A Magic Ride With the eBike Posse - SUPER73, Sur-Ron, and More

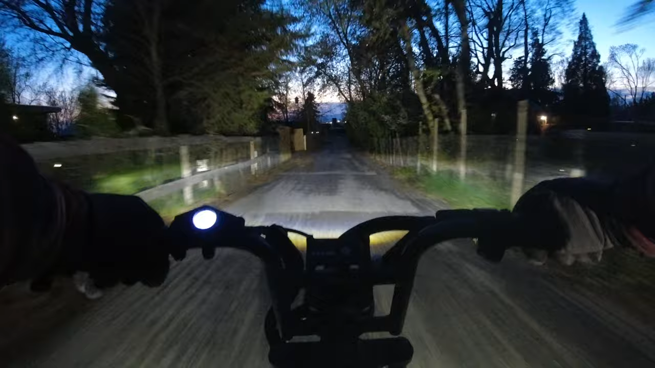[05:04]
It's pretty secluded, so I'm sure we caught the attention of one or two residents as we mob down it. I'd love to live on a nice secluded road like this, especially right in the middle of the town. But come to think of it where it's near the junior high, I bet it can get a little noisy during the day. Also, you can see in this shot just how well the headlight on the S2 does.